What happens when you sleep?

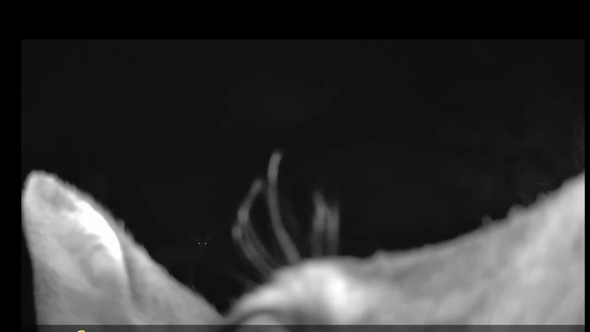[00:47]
Someone seemed a little curious about the new camera, came over for a really close look.
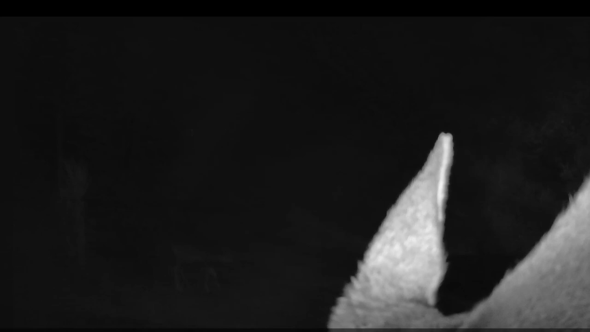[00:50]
Apparently,
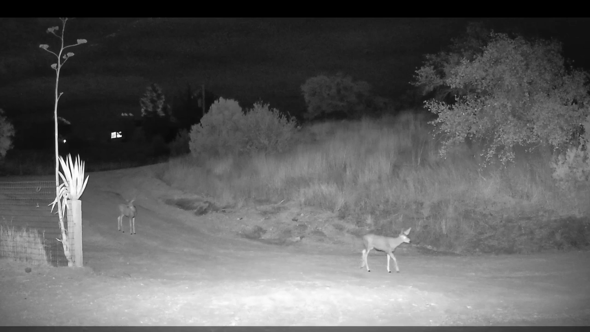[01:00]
it then went over and got the carport light motion sensor turned on, so we got a good look at a couple more coming. And then suddenly, something scared them. We don't know what it was.
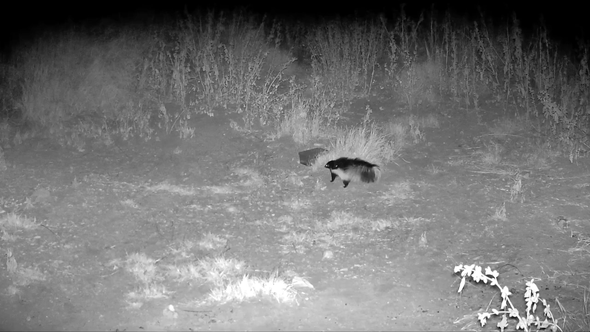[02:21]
That there is a skunk, but it's not Pepe Le Pew. Pepe Le Pew had one stripe down his back. This one has two white stripes, one on each side, and black down the back. I don't know what's going on here. This is kind of like skunk actions I don't understand. But anyway, well, I think that this is the guy that ate all of the water. Watermelon, and it's empty now.
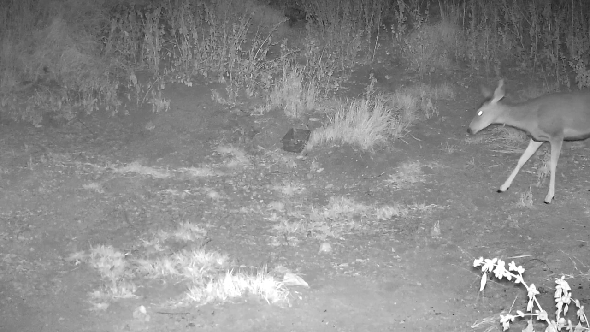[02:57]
Oh, let's see if there's any more watermelon for me. Mmm. No, not a bit. Lick a little juice, maybe. But that rotten skunk, he didn't leave me any. Where'd he go? I'll find him.
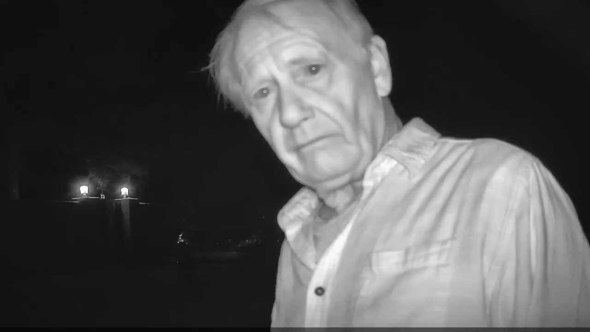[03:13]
I just set the trail camera on the bumper of my Jeep last night.
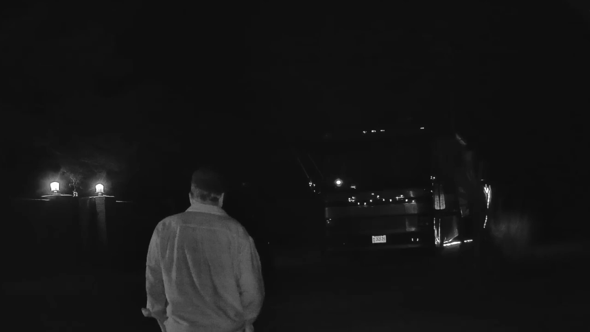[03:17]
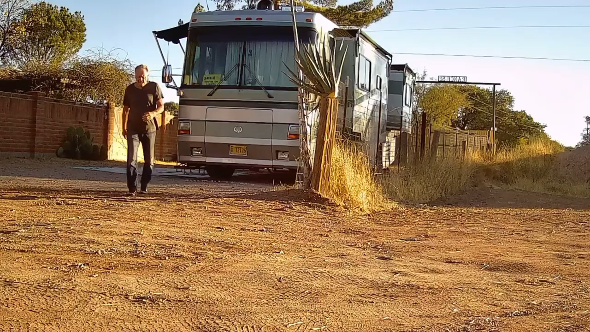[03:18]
Let's see what we got this morning. Oh.
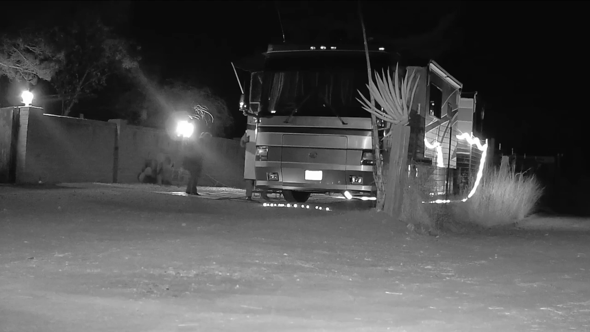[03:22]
Well, we got Lynn coming home after dinner in the house.
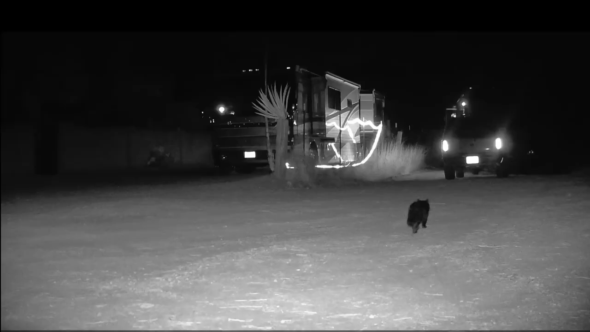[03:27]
The black cat made another appearance, and then surprise.
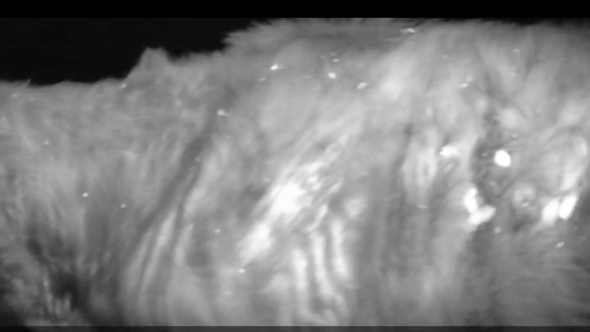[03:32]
I don't know if that was wild, but it certainly was unexpected. In the morning, we got a guy with a cotton tail and big ears. I named him Cassidy.
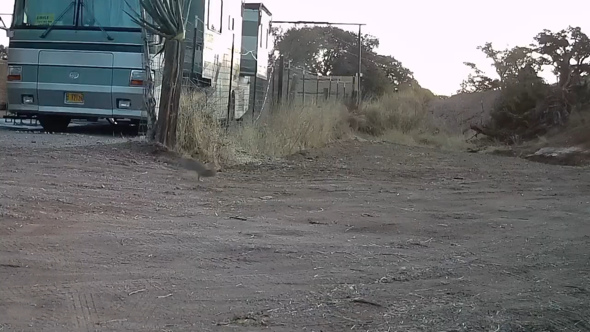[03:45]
I named him Cassidy. Hop along. Cassidy. All right, Mr. Ugly's back. Can you see all of that stuff blowing there?
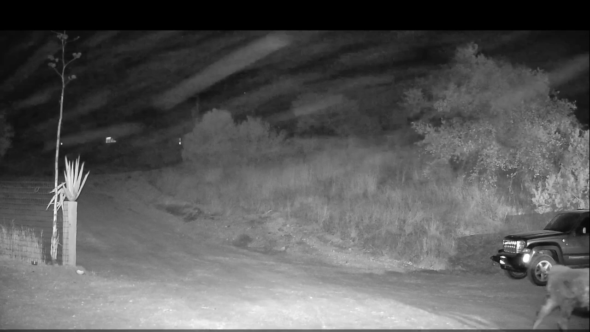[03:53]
You know what that is? That's dust. Well, how do you get dust? Well, how do you get dust? This is how you get dust. With cows running around raising cane.
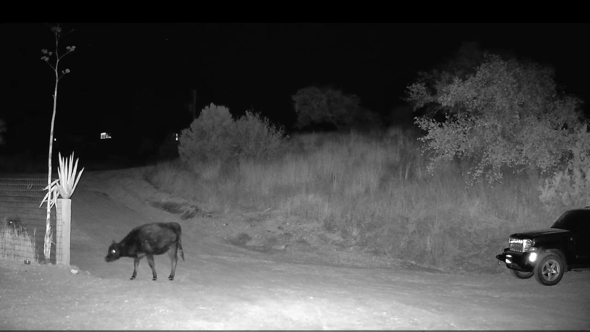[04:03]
Yeah. Here comes another dust maker. Here comes another dust maker. See the dust flying? They're over there by my motorhome making dust.
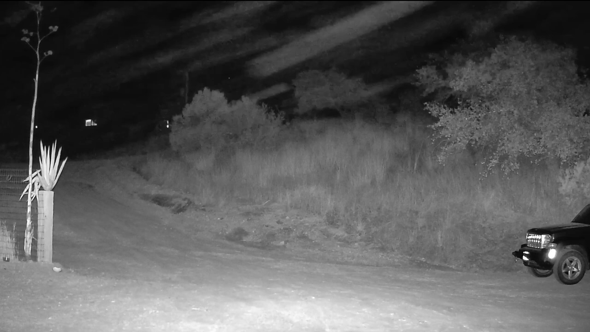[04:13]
A couple of troublemakers there. And the next morning, here they come to start fooling around again.
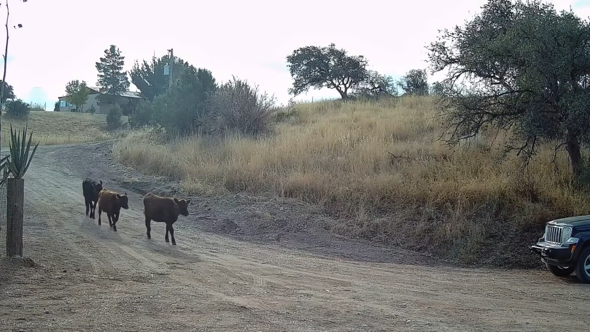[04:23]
Well, we had a plan this time. We're tired of cleaning up after them. You know, if you've got a dog, you clean up after it. But the owner's not coming to... Yeah. Yeah, rawhide. Keep them doggies rolling. Yeah, yeah, yeah. Rolling, rolling, rolling. Yeah. Jesse ran them off.
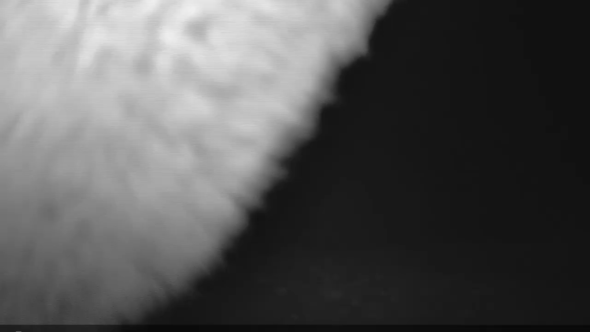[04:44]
And what do we have here?
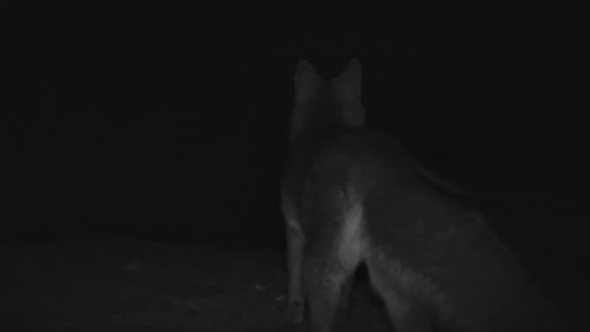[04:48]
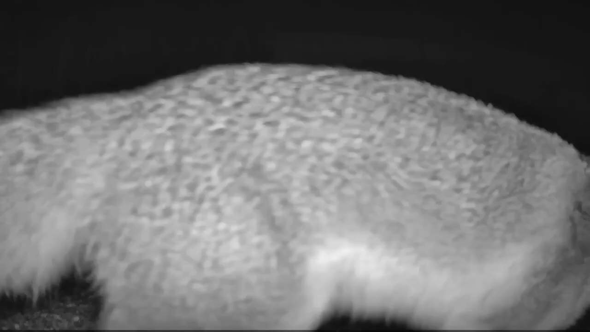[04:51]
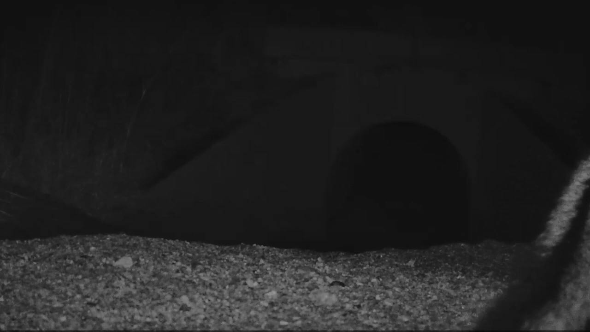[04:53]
A fox. We threw a handful of dog food out there.
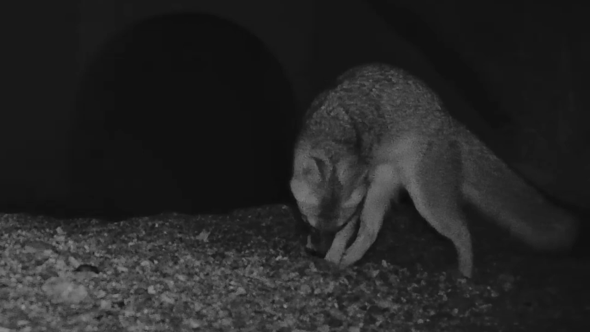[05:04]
Dry dog food. And he's slapping it up. When the animal is really close to the camera, it shuts down the infrared for some reason.
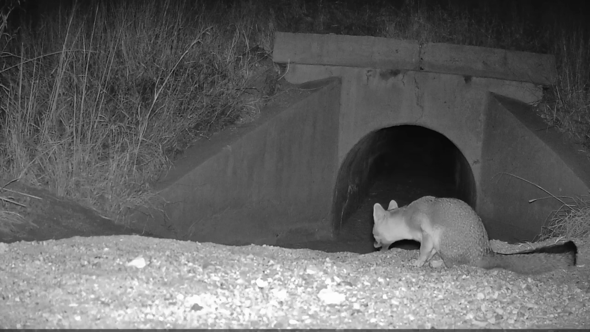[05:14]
So he's farther away when he activated the camera. So we get a much brighter picture. But it's pitch black, totally in the dark. And that tunnel that you see there, it's actually a concrete culvert underneath an old railroad abutment. And the tracks are all gone. It was abandoned in 1929.